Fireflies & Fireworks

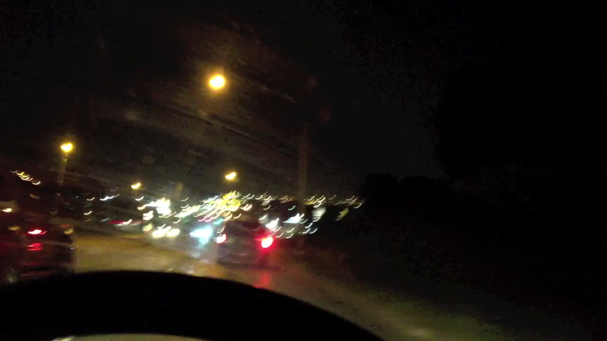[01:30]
That should be nice. Downtown Omaha on a Saturday night. Oh shit.